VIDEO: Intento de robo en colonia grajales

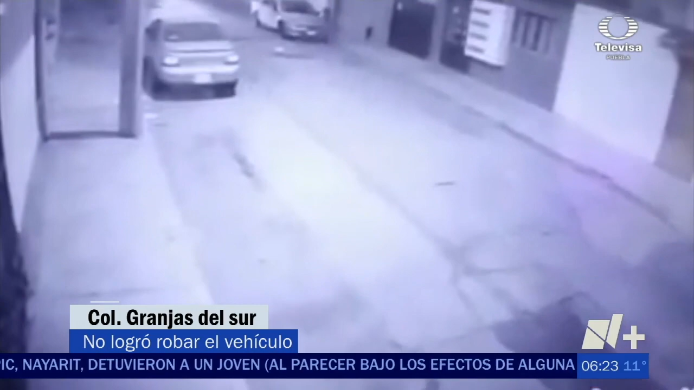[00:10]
Sujetos a bordo de una motocicleta recorren la calle Acatlán, a la altura del 343 en la colonia Granjas del Sur. De pronto, fuera de la toma de una de las cámaras de videovigilancia, se observa que uno de los sujetos descendió de la motocicleta y se aproxima caminando. El otro permanece a unos metros esperando y vigilando. En cuestión solo de segundos, logra entrar a la unidad y trata de arrancarla. Es entonces que una joven sale de su domicilio y eso aparentemente,